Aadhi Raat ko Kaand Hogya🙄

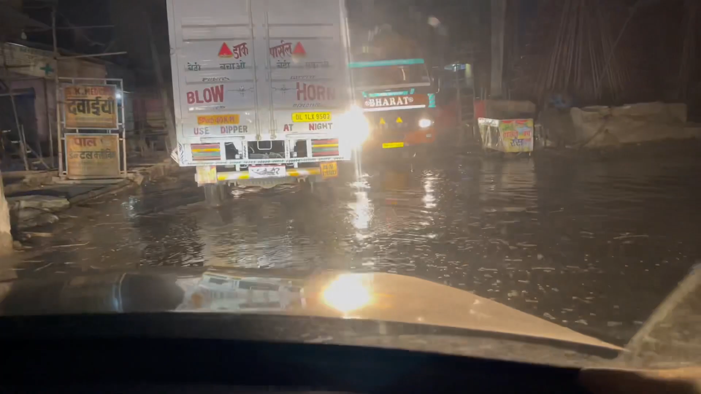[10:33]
पानी भरा पड़ा भाई और दूसरा कोई रस्ता है नहीं और भाई ट्रक प्लीज पानी मत उड़ा यार मां कसम हमारे तो गाड़ी इतनी नीची है ओ भाई क्या से करें भाई आतो हम अपनी तरफ था बहुत सेफ्टी तर लेगा जा रहे है पर �
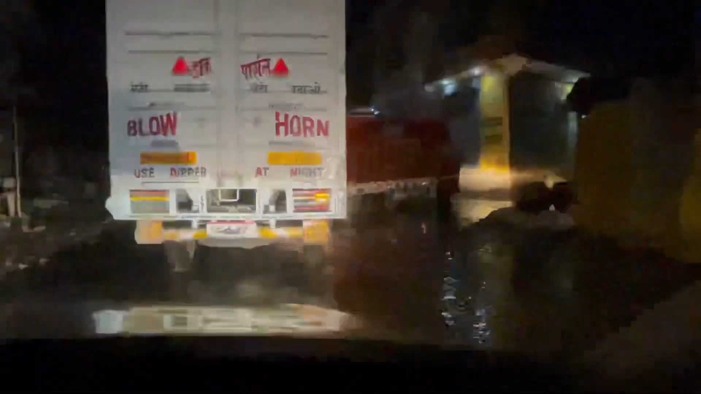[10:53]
अगर इसका इतना टायर डूबगा तो अमारे तो गाड़ी डूब जाएगी भगवान अमारी रक्षा करी कर ली पानी
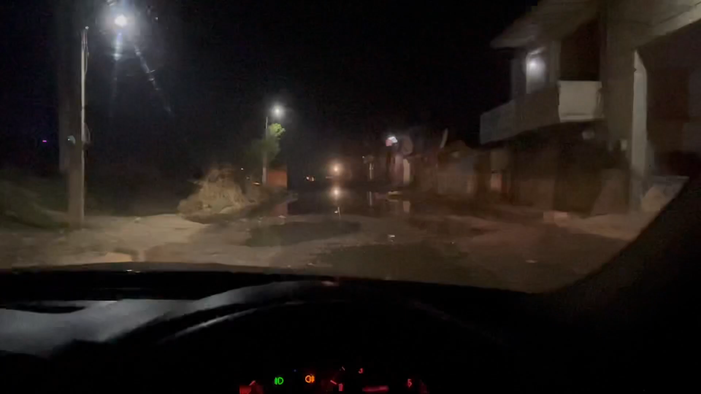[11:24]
नहीं निकड़ पाएक वाई हमारी गाड़ी दंफर देख लें फिर भी अगर यो डंपर निखड़गा तो भी निकर सेकां और तो डंफर फार इसके पीछे
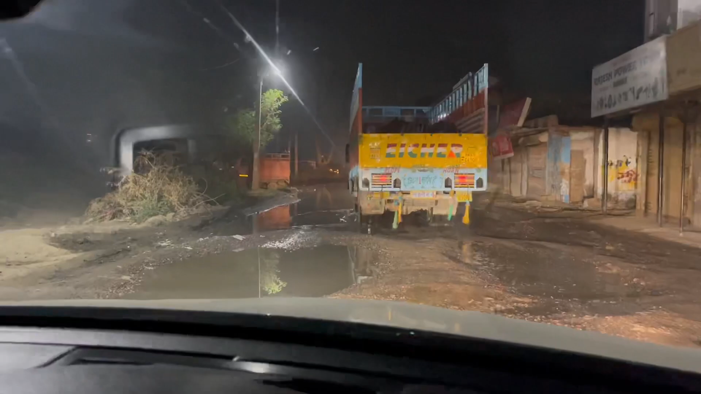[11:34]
पीछे तो बढ़ान बढ़ान डूबा डूबा बढ़ान वह
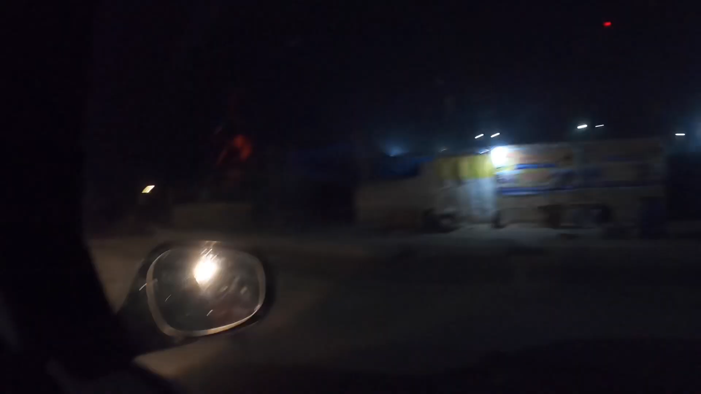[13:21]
पानी में गुश जाए तो इसलिए मैं निकाल देते अब निकल तो गई बाकी आगे कि आगे देखेंगे यह देख लो तुम यह यहां पर घर बना लिए लोगोंने ना पूरा रोड जाम कर रहा है पूरा रस्ता है कंसे कई किलोमेटर तब